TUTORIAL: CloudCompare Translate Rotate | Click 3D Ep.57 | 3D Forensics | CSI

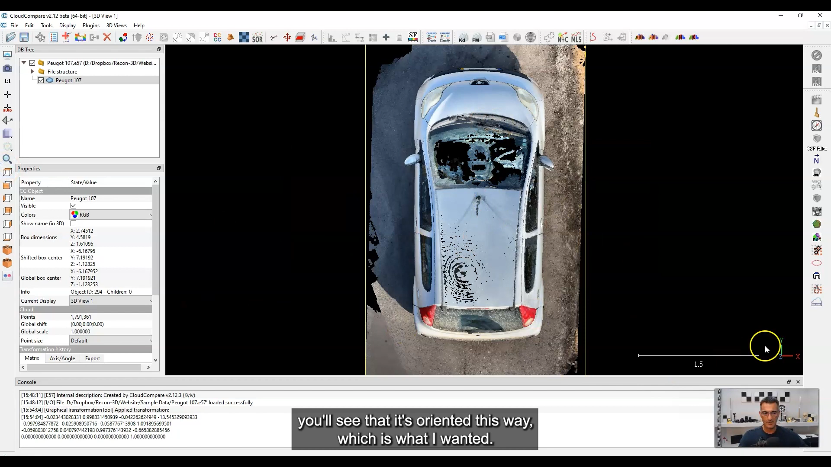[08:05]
So there's the X axis, it's aligned with the front axle. And if I go to the side, okay, it's like that way.
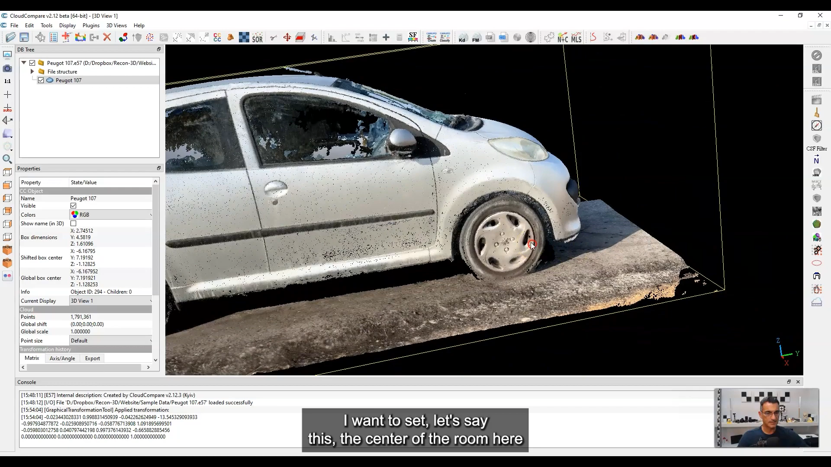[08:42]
let's say this, the center of the rim here as the 000.
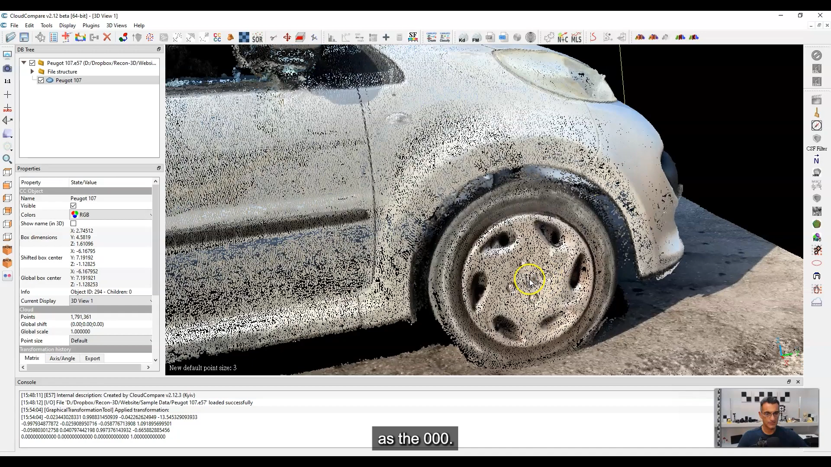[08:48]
So right here. Now, in order to do that, I'll have to use some transform tools. But to start with, what I'm going to do is I'm going to check to see what this point at the moment is currently at, in terms of the x, y, and z coordinates. So let me do that.
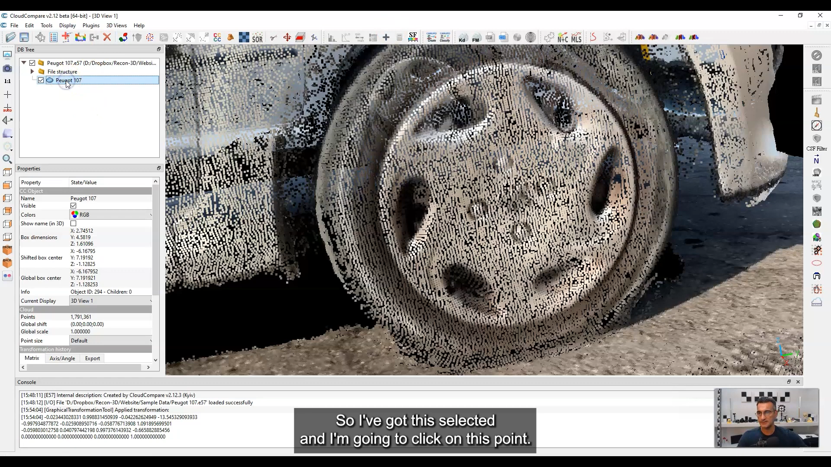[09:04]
So I've got this selected, and I'm going to click on this point picking. It gives you some information.
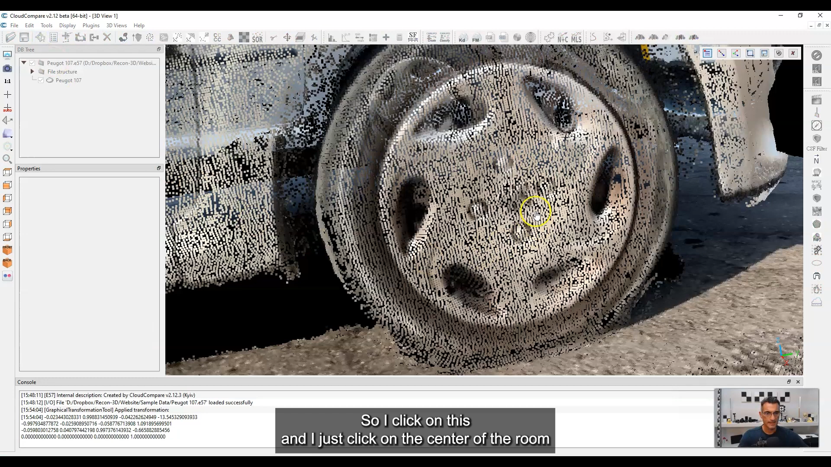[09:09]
So if I click on this, and I just click on the center of the rim, and I'm going to do the best I can here, you know, something like this.
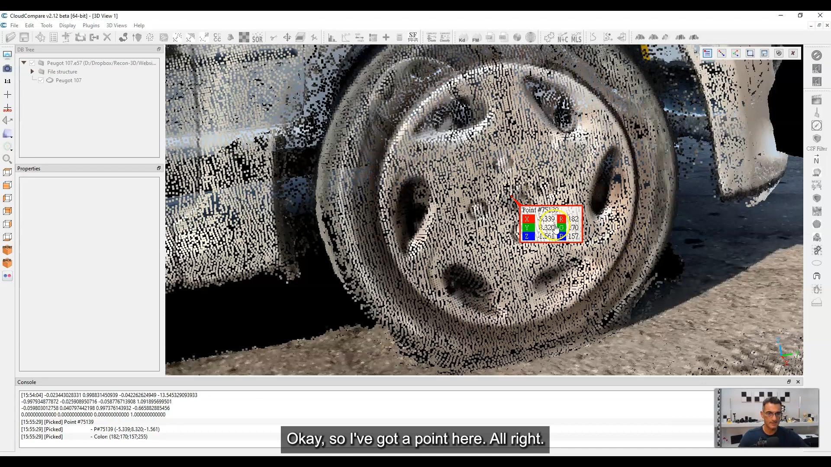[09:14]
Okay, so I've got a point here. All right, so this is giving me a readout of this specific point.
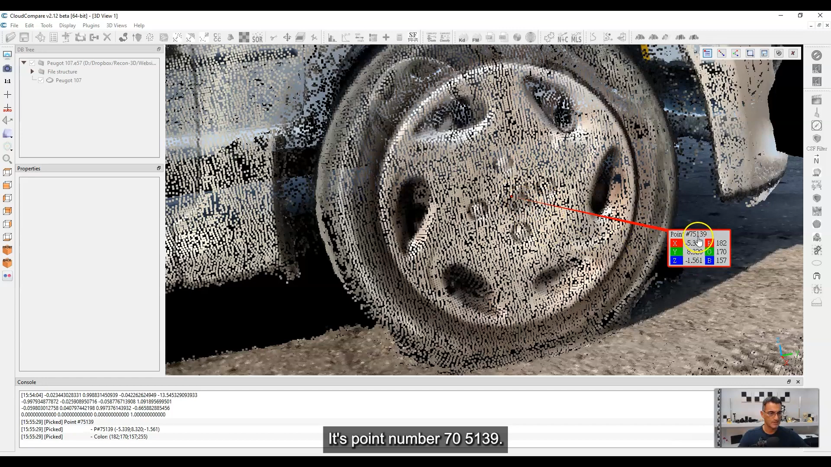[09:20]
It's point number 75139, and it gives me the x, the y, and the z coordinates. Cool. So now that I know that, if I want to set this to zero, okay, actually it's not exactly where I want it.
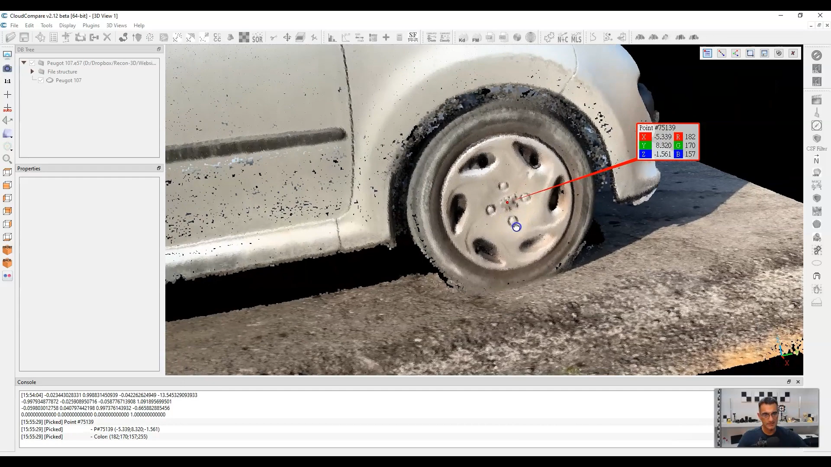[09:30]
Let me move this over a little bit. Maybe try this point.
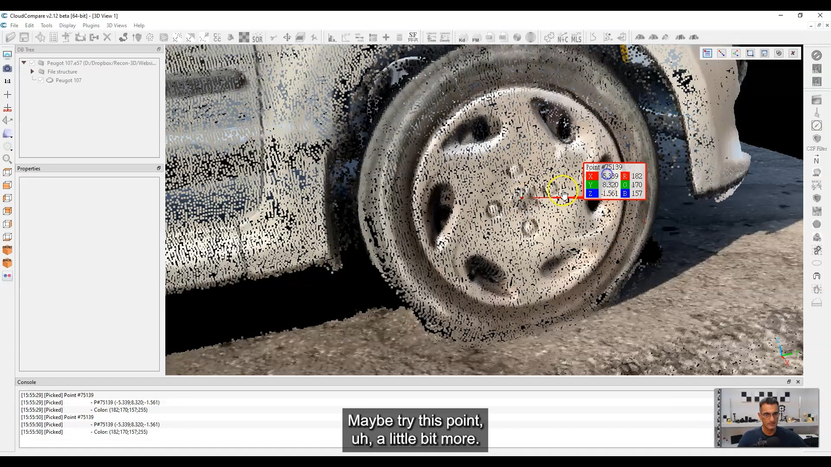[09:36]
A little bit more. Let's see if it'll go over a little bit more.
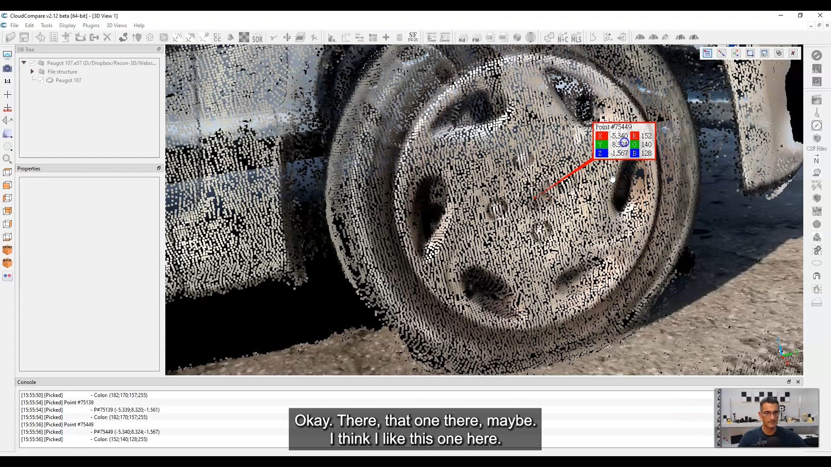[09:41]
Okay, there, that one there maybe. I think I like this one here. So these are the coordinates. They're very similar to what I had before, but I want to translate like this so that this point becomes the zero, zero, zero.
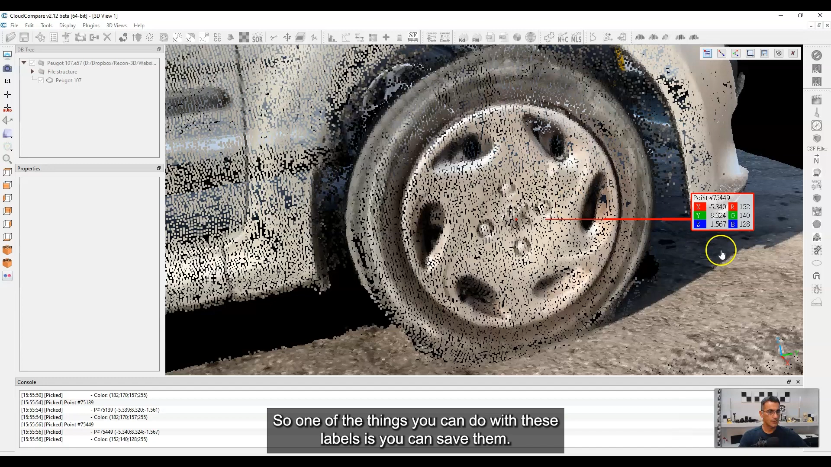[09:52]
So one of the things you can do with these labels is you can save them. So there's a button up here. It has a little save or a little floppy disk. If I click on that, and before I click on it, just look over here in this database tree,
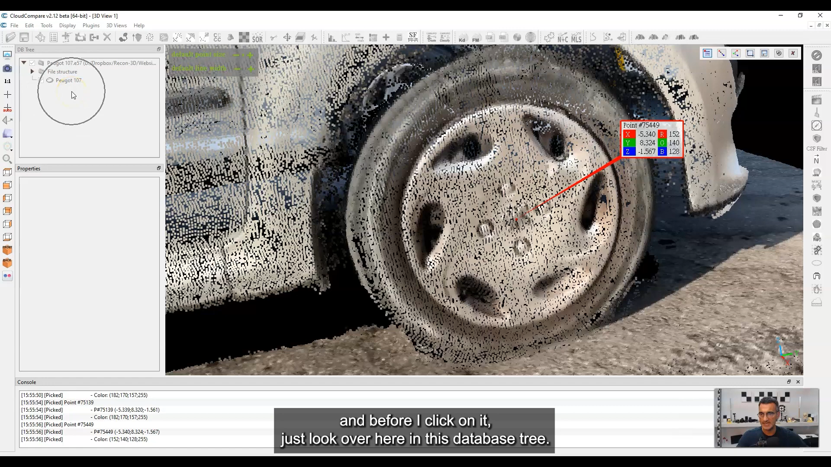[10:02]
and what it'll do is it's going to save this label over here, okay, underneath the scan. So I'm going to go ahead and go save, and boom, there it is. Okay, I've got it right now.
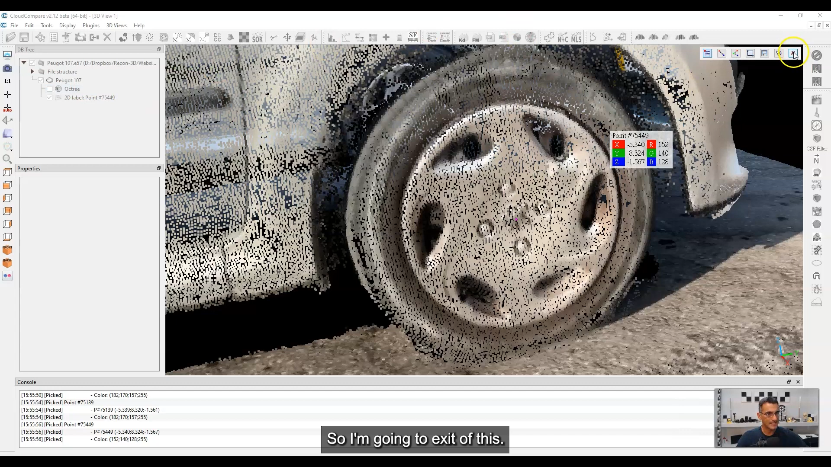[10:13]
So I'm going to x out of this, but the label stays. It's still visible, and this is helpful for me when I want to make some transformations. So what I want to do is set this to be zero, zero, zero.